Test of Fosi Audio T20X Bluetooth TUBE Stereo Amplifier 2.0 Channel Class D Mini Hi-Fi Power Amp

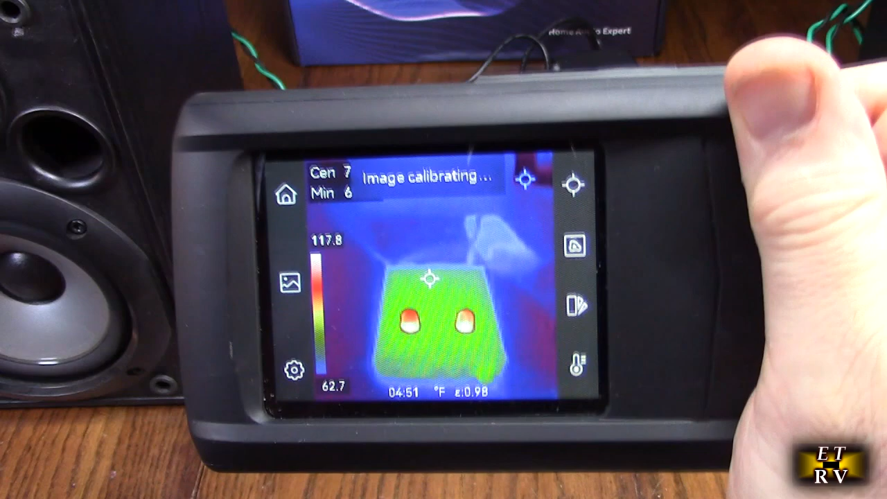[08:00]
And you can see right there the little tubes are glowing. So they're generating, they're dissipating probably about 3 or 4 watts.